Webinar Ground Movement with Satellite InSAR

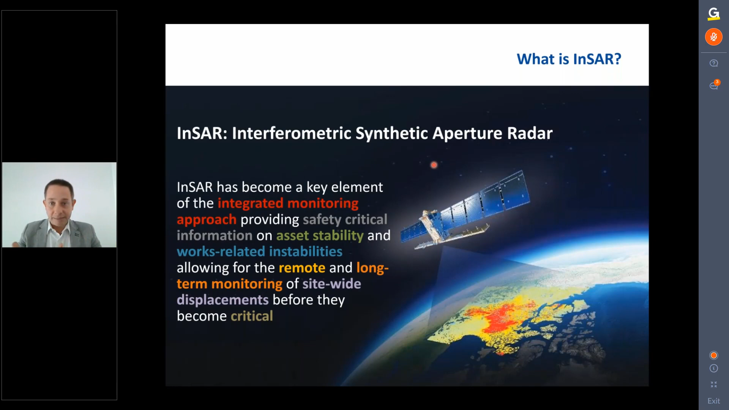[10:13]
displacements using satellites that were geostationary several hundred kilometers above the surface of the of the earth and now the technology has come a long way you look at your phone and you know exactly where you are on the map and you trust the data set it says you're here and so you say okay you know what gps is accurate and gps is accurate to one or two millimeters in-sar is the same as well um i see many times the question how can you get a millimeter of displacement on the ground detected from a satellite that is 800 kilometers above the surface um if there are concerns about the accuracy of the of of the system there are plenty of publications um by independent uh independent public publications or journals
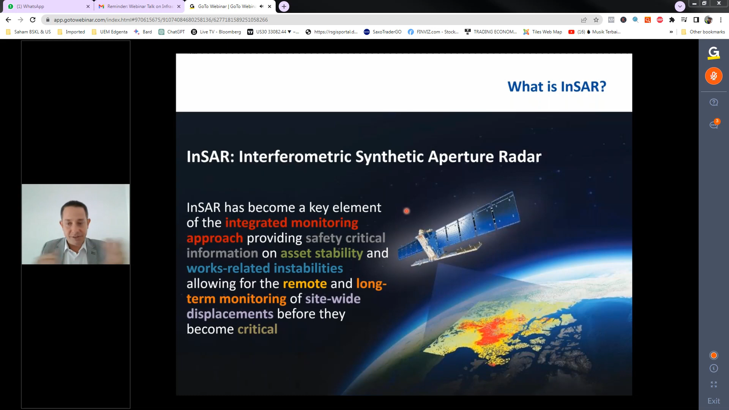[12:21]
where you don't have in-situ monitoring or the other way it could be a check on the in-situ instrumentation that you've got in place um in terms of civil engineering i mean this this discussion here today is uh is principally for civil engineering and also given that malaysia has many many slopes
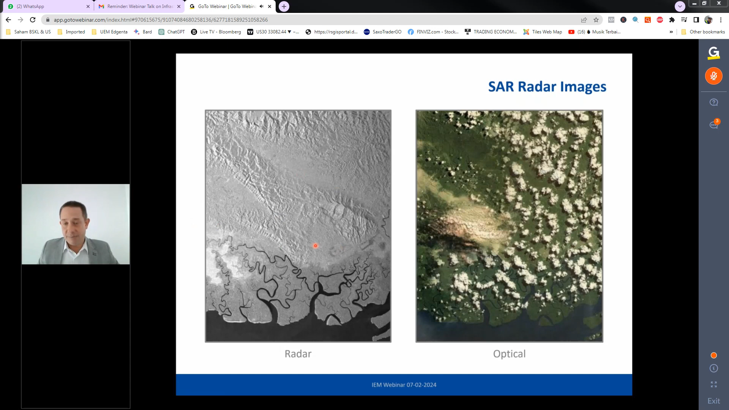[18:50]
movement so as long as you know the topography pretty well from a digital elevation model we can then estimate two millimeter accuracy um the displacement on the ground so the reason why we use radar is because we can see through the clouds because you wouldn't be able to with the optical data there are a number of satellites that we can use and i won't dwell too much on the specific satellite sensor here because like
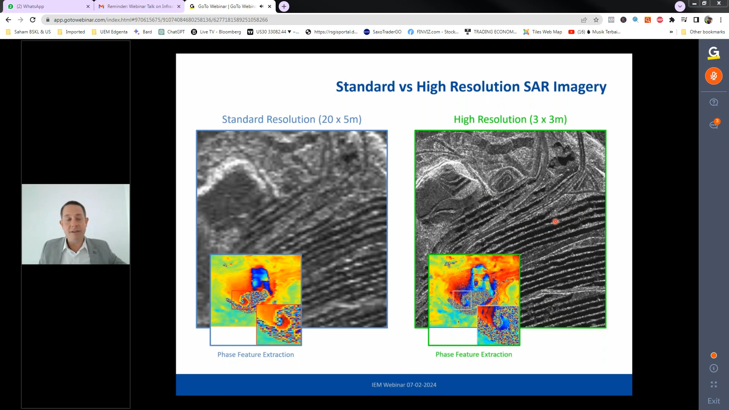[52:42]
can clearly see um a lot more detail again it comes down to the tv concept um lower resolution tv less clear the picture higher resolution high density pixels the better i can depict one smaller area of movement compared to another one so i'll just show this clearly again in the demonstration of um uh
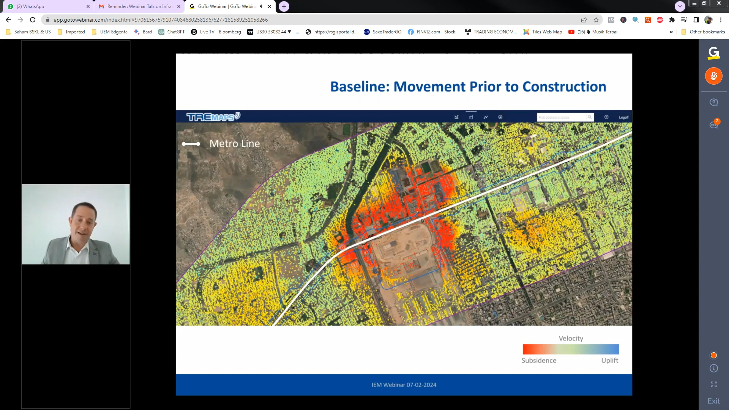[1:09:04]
consistent with what i explained before so there were some ground works in this area but what we can see is pre-construction there's a very wide area red bowl in this area here which is showing very strong uh historical settlement this is the point where the ground
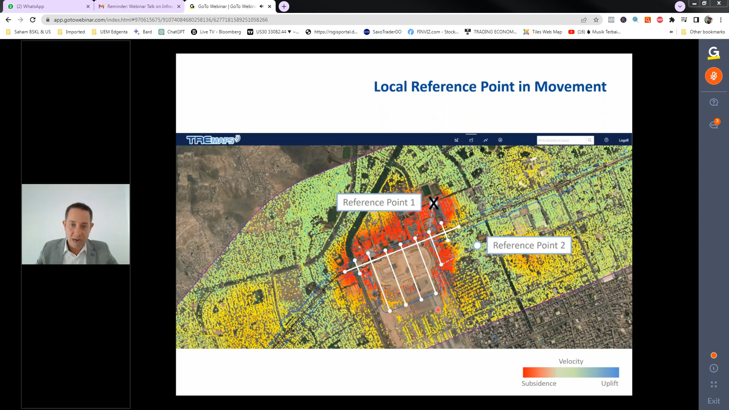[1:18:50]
they'd done the inside survey they knew that they could put the reference point in an area that was stable and then of course all the leveling data made sense without this wider overview of understanding about what moved where and when and what stable it was very difficult for them to to to say okay this is where we need to put our reference point post construction reclaim land okay here i talk about